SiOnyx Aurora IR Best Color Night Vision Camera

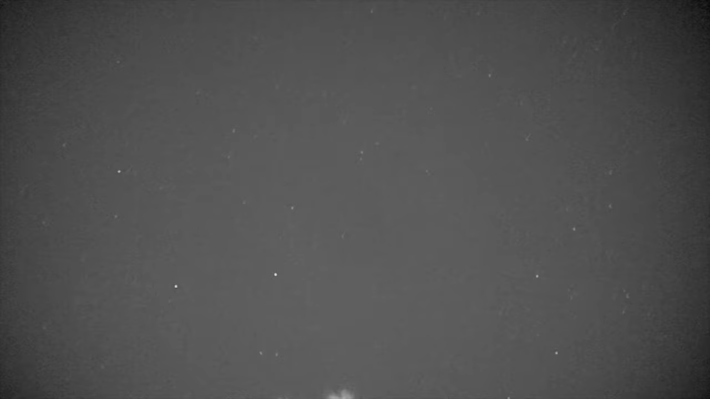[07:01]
I see more stars with this camera than I do with my naked eye.
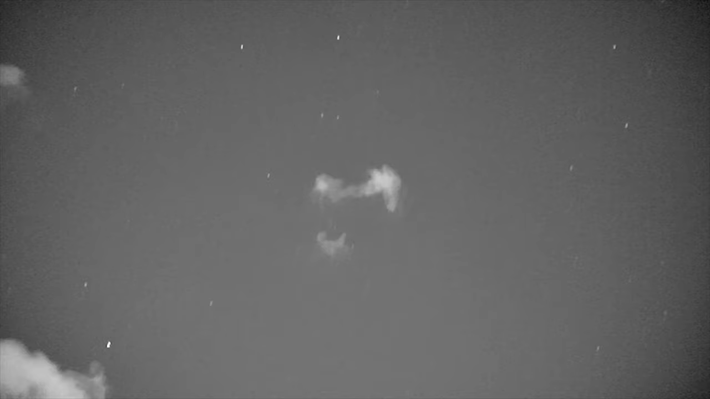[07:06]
We're in color night vision.
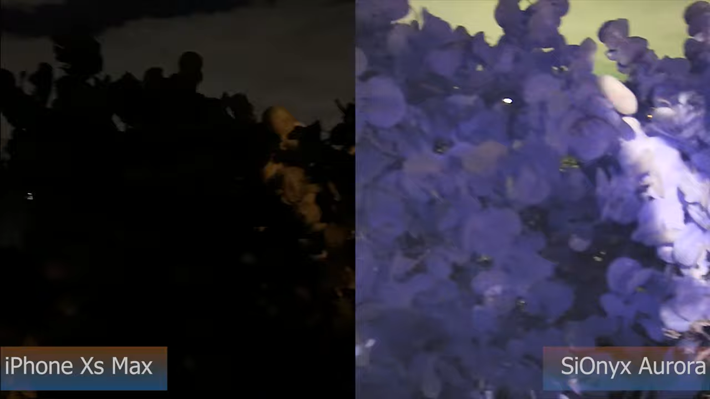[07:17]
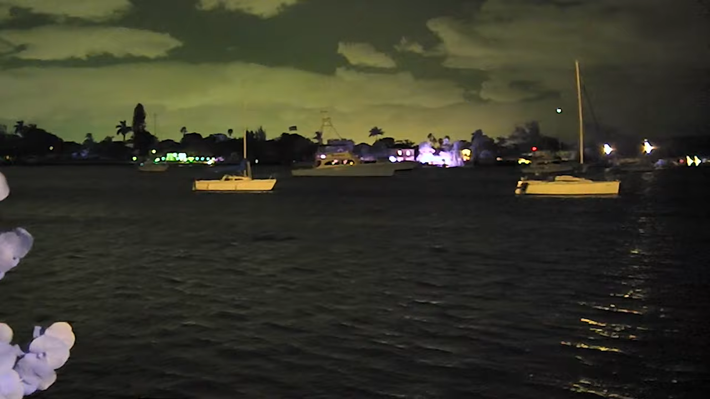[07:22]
There was a big fish that just jumped out there. It's been a couple of weeks since we've had our hands on the Psyonix Aurora.